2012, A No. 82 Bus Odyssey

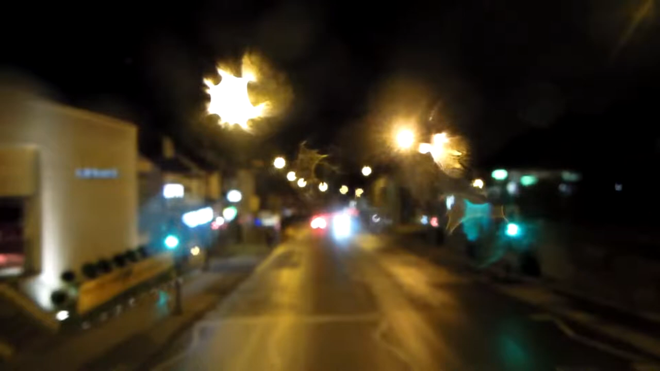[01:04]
The Pogons Casino The Pogons Casino
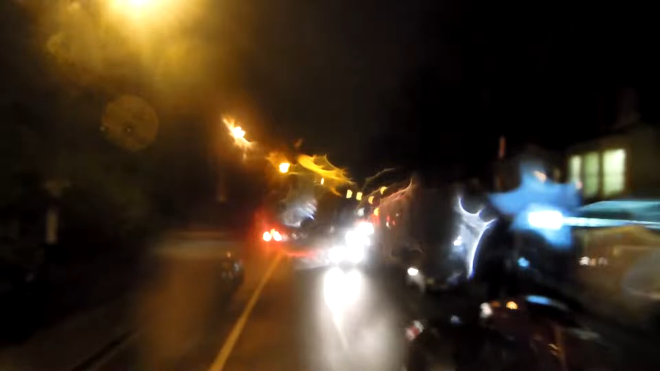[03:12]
Oh wait, that's a huge spa 24 hour spa It says Britain, it doesn't have a convenience